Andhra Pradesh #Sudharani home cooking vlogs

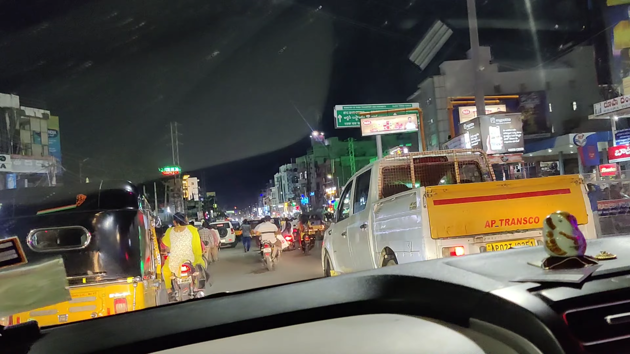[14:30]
ఇంతసేపు పట్టింది, ఇంకా ఇంటికి పోయాక 1/2 hour అవుతుందేమో. ఇక్కడ కూడా సౌత్ ఇండియా షాపింగ్ మాల్ పెట్టినారు.